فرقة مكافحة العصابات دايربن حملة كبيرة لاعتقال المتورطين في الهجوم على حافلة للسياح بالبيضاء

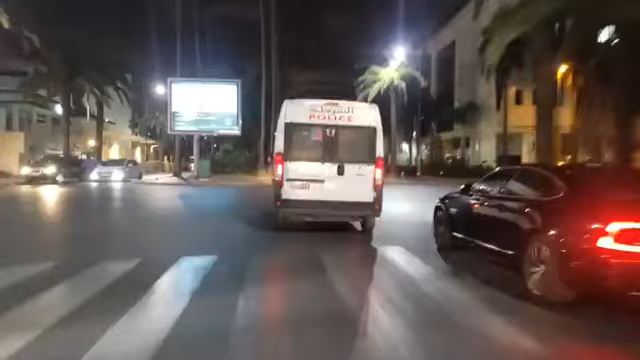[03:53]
اللي خربوا سيارة تابعة للسياح الحافلة الكبيرة مجمونا بالحجارة والهروات
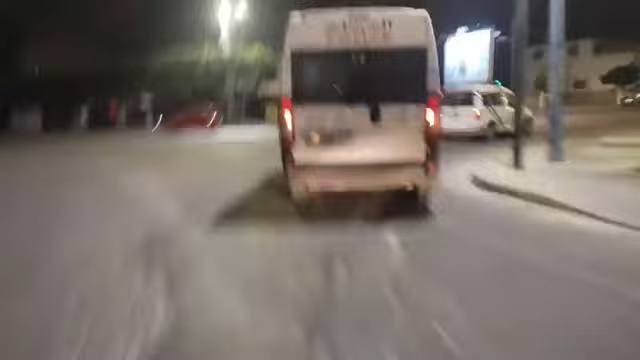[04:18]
يعني كما كتلاحظوا البق مزهق يعني دخائق قليلة وتم القبض على الجونات اللي عرضوا الحياة بعد السياح للخطر يعني باش تهرس حافلة تبقل السياح وتركفهم الراب يعني تخصك
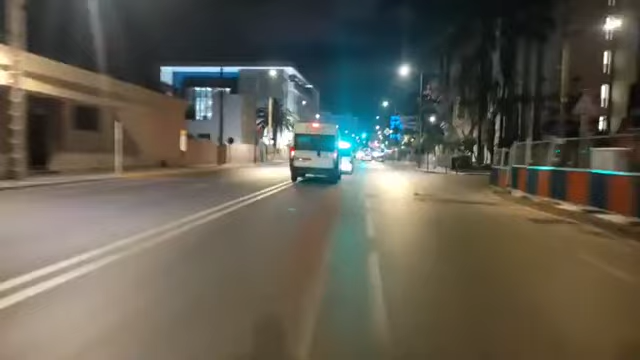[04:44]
تشوف يعني تخصك زمي يتعقب عقاب الشديد مجمونا بالحضر لاحظت مشاهدين الكرام مجمونا بالحضر تبقل السياح المبتح في تخصير حافلة تابعة للسياح